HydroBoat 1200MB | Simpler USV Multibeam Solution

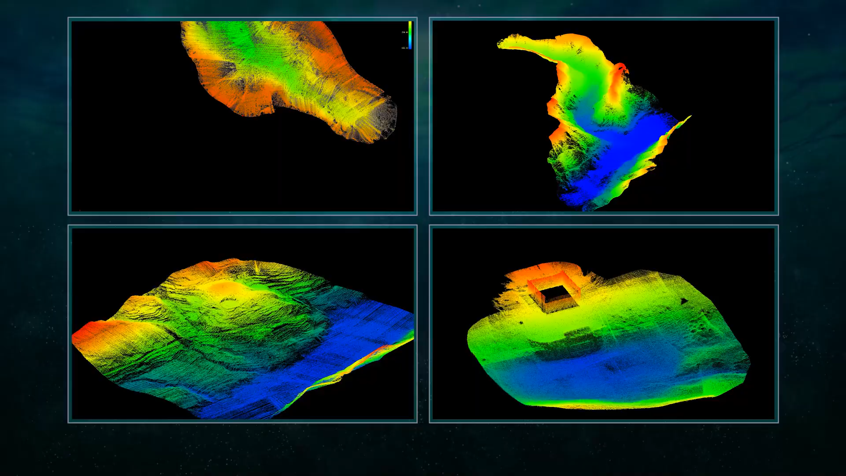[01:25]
Point cloud displays clearly as you move, ideal for waterbed mapping, reconnaissance and assessment.